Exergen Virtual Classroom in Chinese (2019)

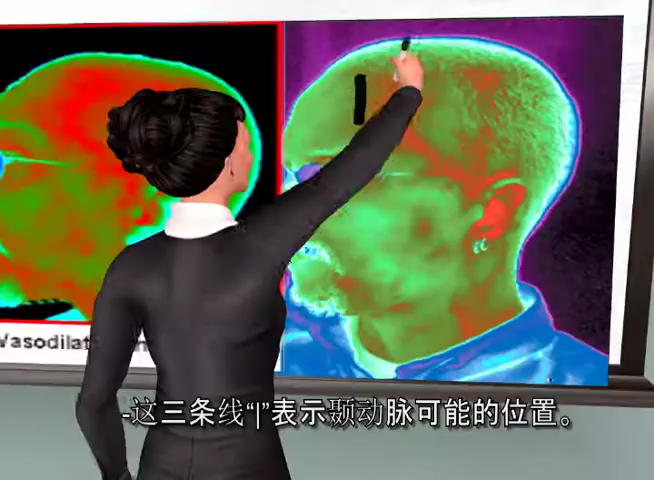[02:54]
We can't actually see it, since we don't have infrared eyes, and palpating is impractical. Remember, think T for temporal artery, and cross the T's.
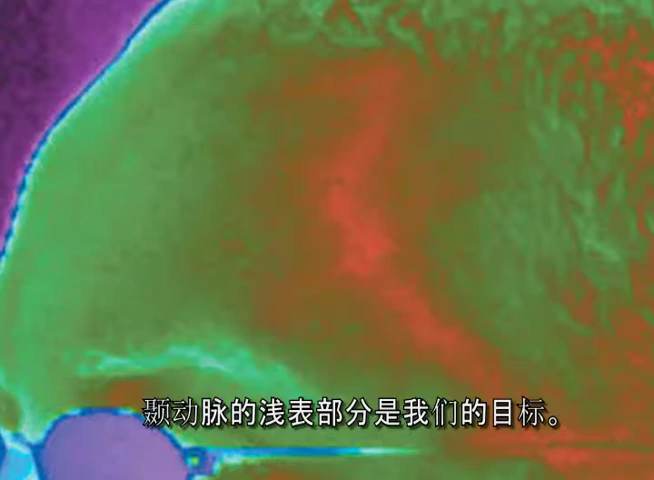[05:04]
The superficial part of the temporal artery is our target. This is located up in the forehead, about two millimeters below the skin, literally trapped between the skin and the skull.